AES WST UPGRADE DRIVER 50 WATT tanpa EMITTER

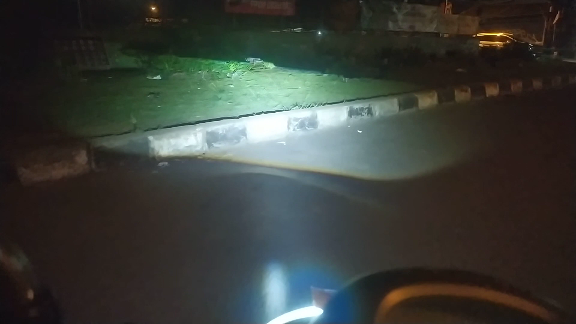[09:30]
oke tinggal saya terlihat disitu kalau untuk high beam led jauh lebih mantep ya karena udah pasti
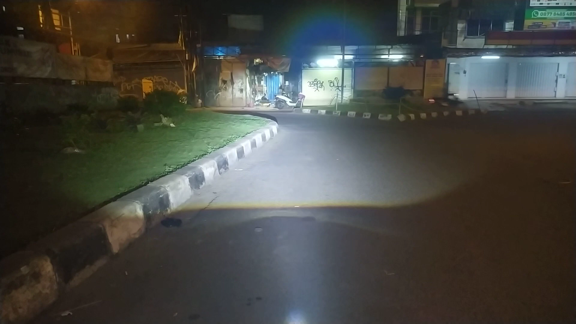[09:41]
gak pakai delay seperti menggunakan HID
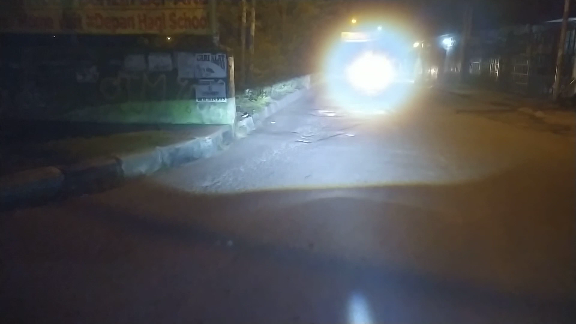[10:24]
oke ini di bawah PJU tapi PJU-nya kayak gitu gak tau itu kayak matahari